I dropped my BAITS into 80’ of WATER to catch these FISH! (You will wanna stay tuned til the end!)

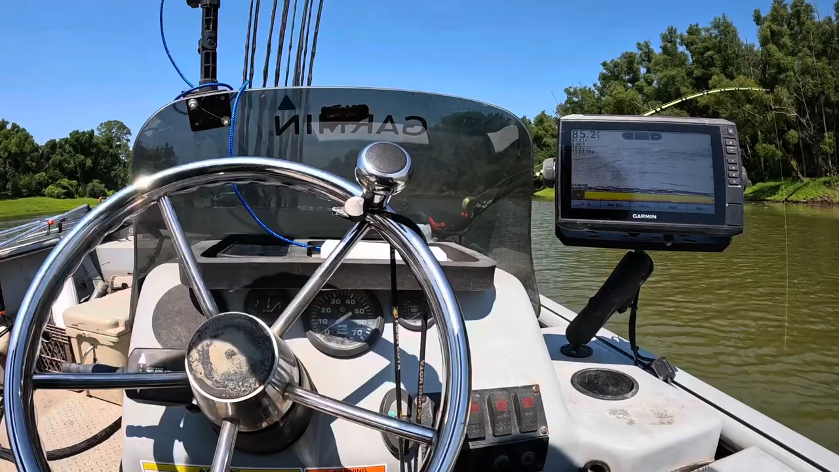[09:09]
coming down through here and i don't want to fight all that so for now i'm gonna leave the four down
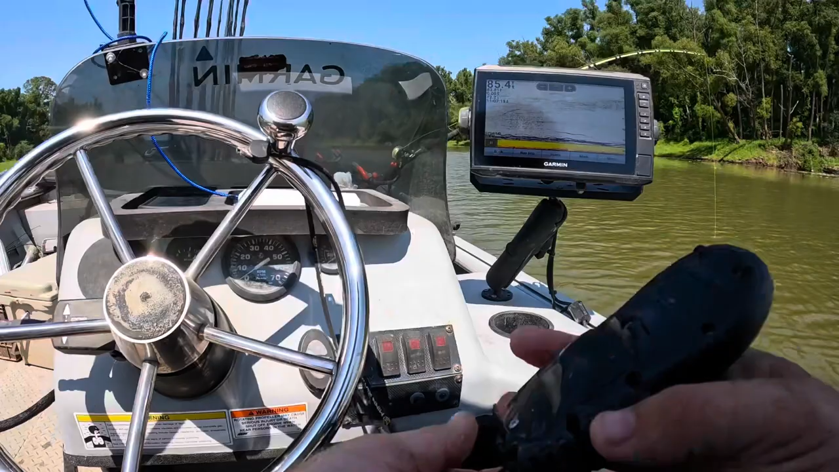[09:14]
85 and a half feet of water basically um what i'm
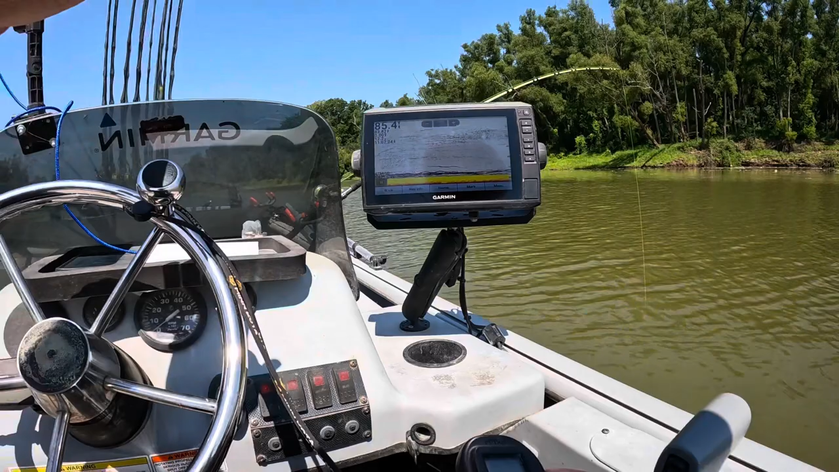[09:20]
gonna do is pull up just a little bit real slow with the trolling motor and get up to this ledge where it drops off because that water you know is bringing my scent down into this hole anyway
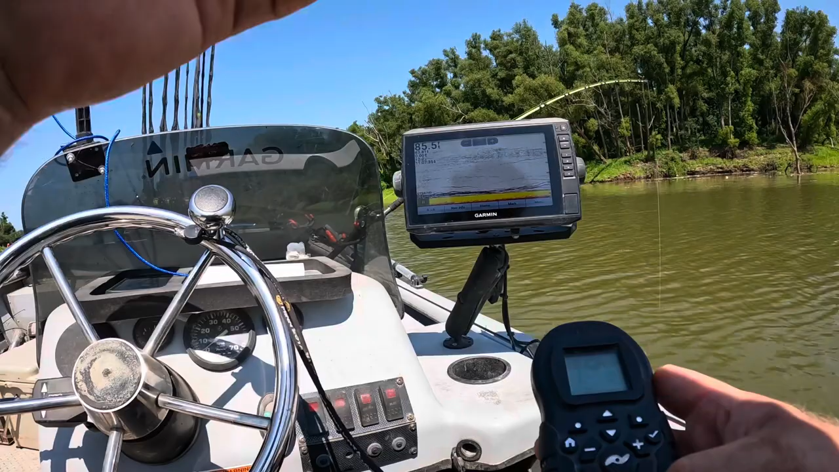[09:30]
so we'll draw them from out here and if they're laid up on that ledge we'll pull them from up there so let's turn that down a little now i don't want to move forward too fast and get my lines tangled so i'm just going to ease forward here
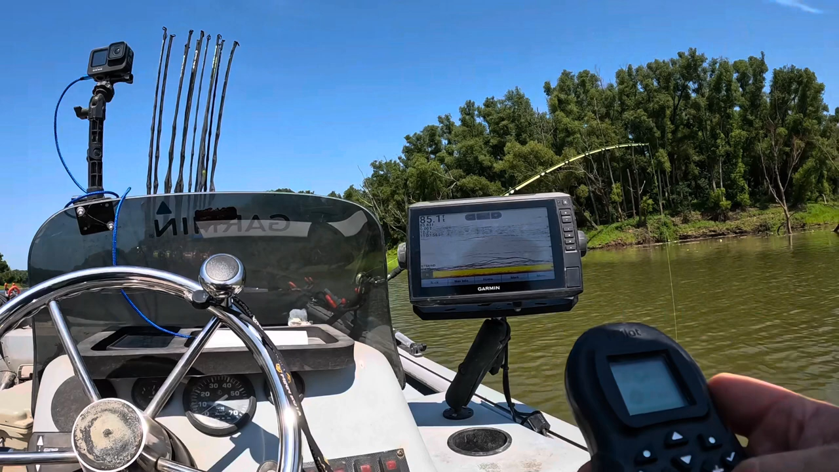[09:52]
and we'll slowly start shallowing up which the water's running pretty good so you know i've got the trolling motor on four it's moving me 0.3 against the current and it looks like it's going to put us where we need to be i don't you know i don't want to get over a half a mile an hour or so because i'm doing two things i'm dragging the blood and the scent out of my bait faster by going that fast and i
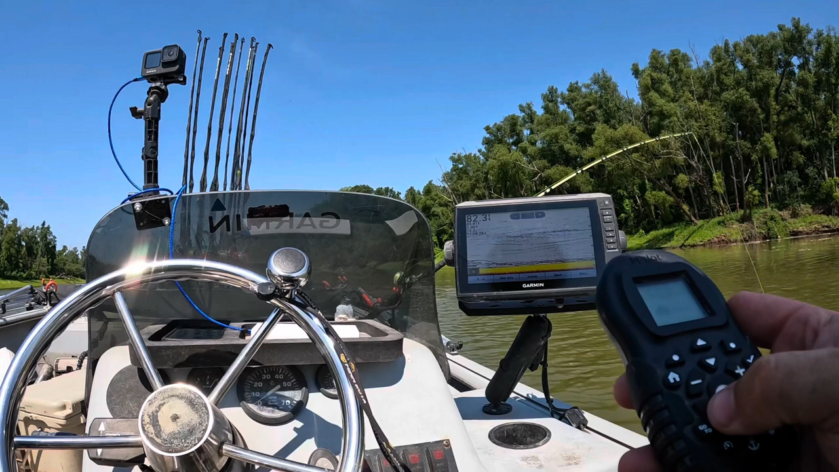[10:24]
stand the risk even with 16 ounce weights i stand the risk of everything getting tangled up as i'm moving forward
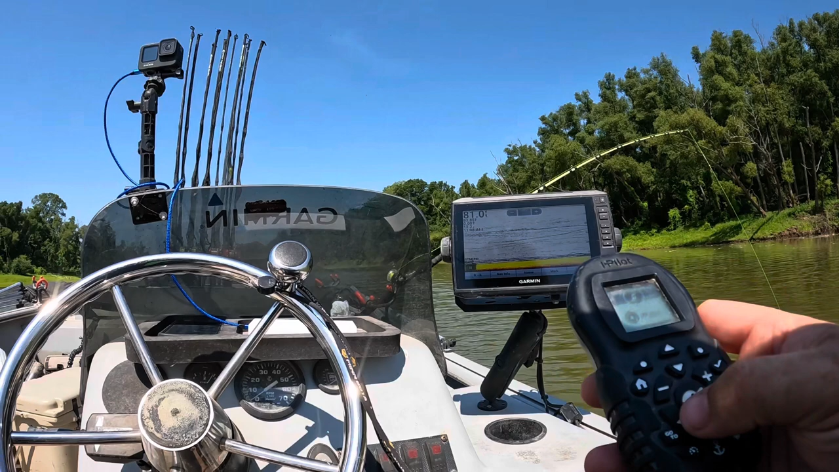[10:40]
and i'm going to move forward a little bit at a time so i've moved
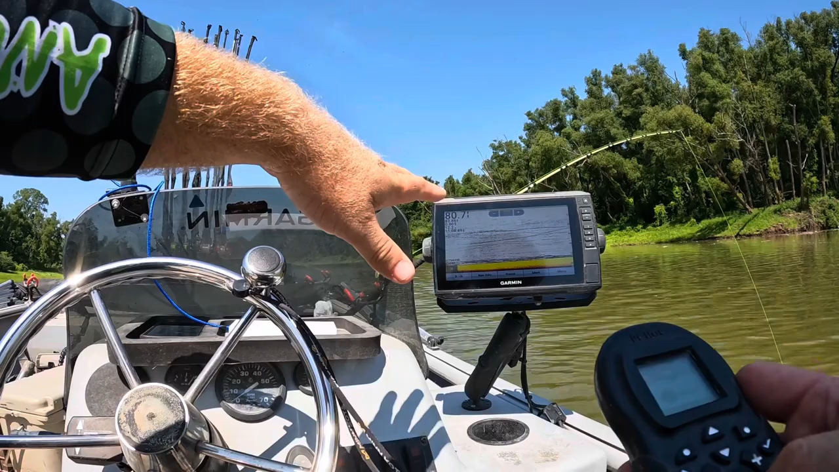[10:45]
we're about four and a half feet shallower you can see you can see my lines dragging on the bottom now that's what these lines here are you can see that everything's dragging on the bottom now so now i've got to be careful not to get hung up 79 feet we're going to stall out right here for i'm gonna go ahead and spotlight right here we're gonna stall out right here for a few minutes i may raise everything up and then i may move forward a little bit and as i
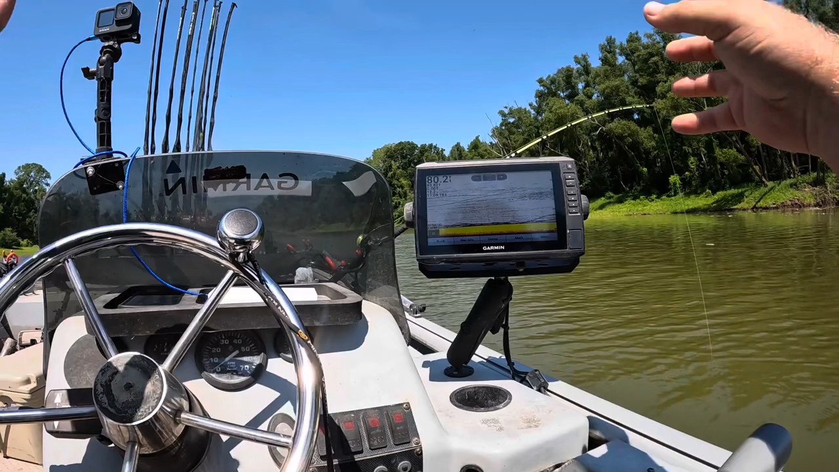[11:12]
move forward if i have to i'll raise my baits up just to keep them right there dancing off the bottom uh but i don't really want them dragging on the bottom when i'm suspending like this